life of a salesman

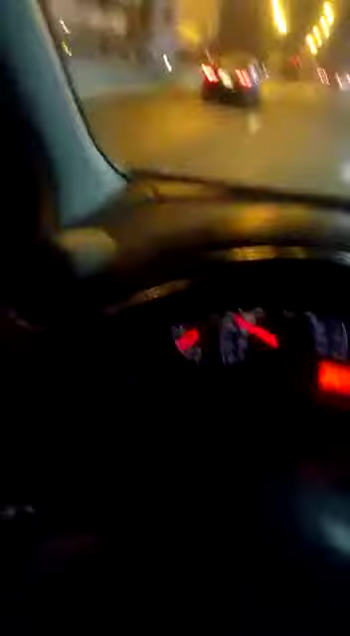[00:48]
The final lap of the day is getting to be an end.
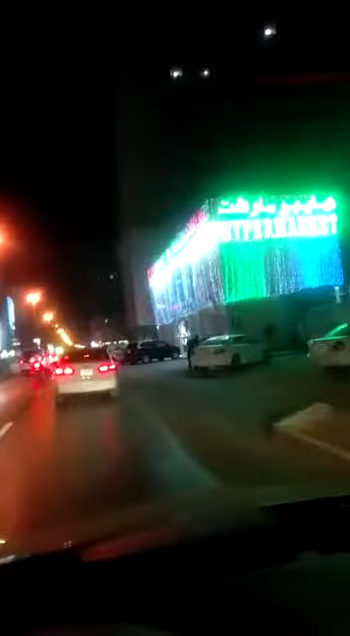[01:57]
This place is called Reefelsha Hypermarket and after the side we are seeing the Adnob pump.
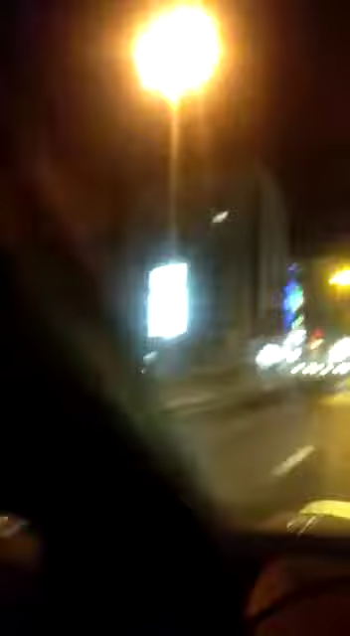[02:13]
And here comes the hospital Emery's European Hospital. It's a daycare surgery hospital where many speciality of doctors are practicing and my friend Jay Krishnan is there in the pharmacy you can see the pharmacy the Emery's European Hospital Pharmacy so I am on my way to picking him up.
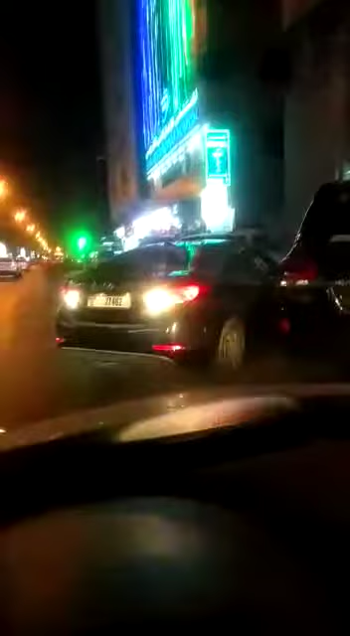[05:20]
There is a parking. I am trying to park my vehicle. Anyway I will put it somewhere near to the hospital side itself. If you can see the hospital here.